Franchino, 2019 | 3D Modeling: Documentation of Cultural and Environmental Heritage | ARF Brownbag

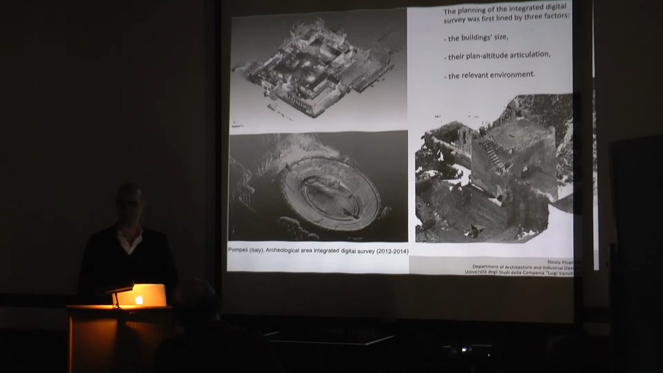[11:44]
In particular, this one, the tower, an experience that we make from 2012 till 2014, is an experience in two different buildings inside the archeological area in Pompeii. In particular, the Mercurial Tower, the Villa of Mysteries, and the amphitheater are three buildings that are very different, not only for the shape itself, not only for the constructive technique, but also for the approach that we use for the 3D modeling of this building.
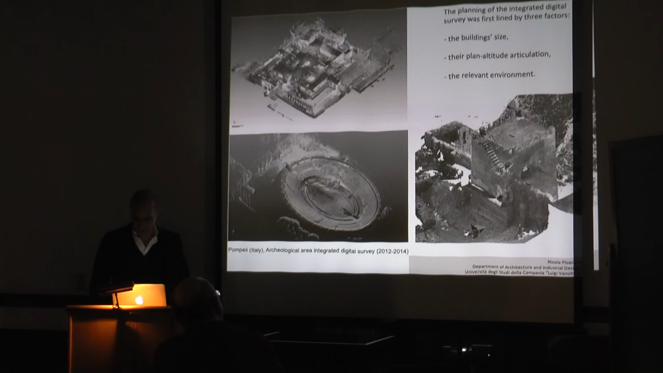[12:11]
The first example that we show you is the Mercurial Tower,
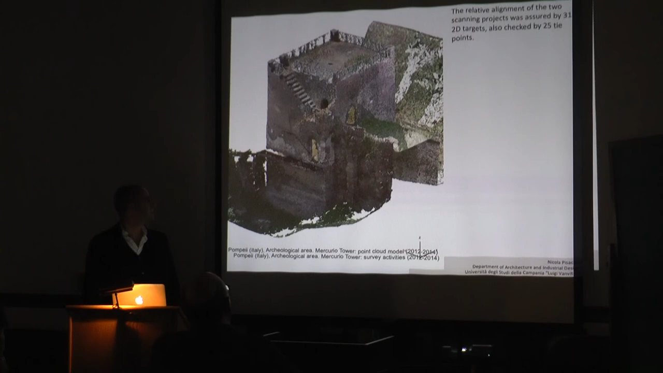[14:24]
In particular, in this case, we just make a 3D model and we extract from the 3D model the elevation,
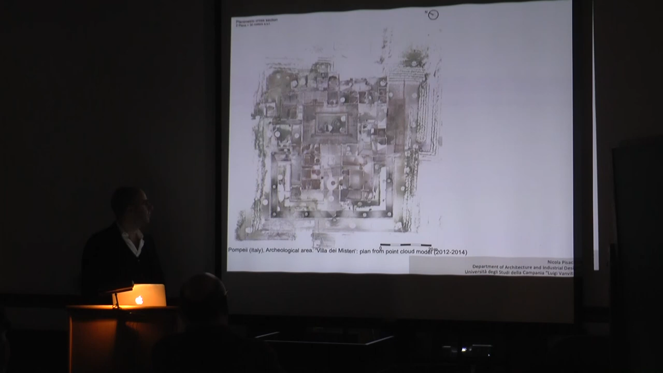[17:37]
and after this is the point cloud model of the Villa itself.